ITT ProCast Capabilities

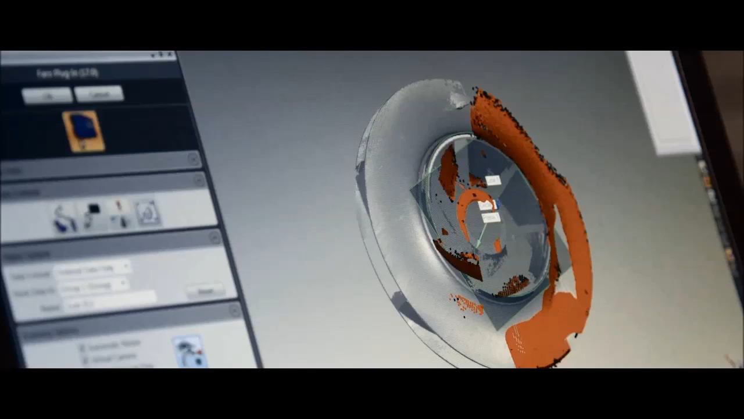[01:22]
we'll capture every nuance of the original, rendering complex geometries and freeform surfaces to absolute perfection.